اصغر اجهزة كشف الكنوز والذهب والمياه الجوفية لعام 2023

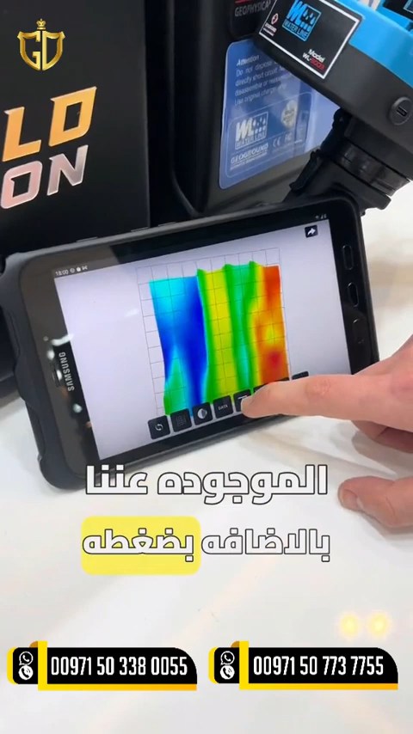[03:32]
زر واحدة بإمكاننا معرفة العمق الخاص بكل هدف موجود بالإضافة أيضا لمعرفة الحجم الخاص بالهدف وشكل الفراغ والسغداب المؤدي
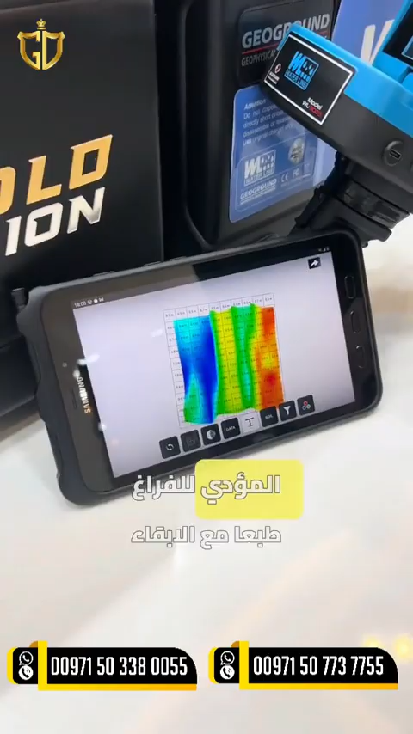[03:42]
للفراغ طبعا مع الإبقاء على جميع الأنظمة الأخرى الموجودة في جهاز الجولد لجن نظام بعيد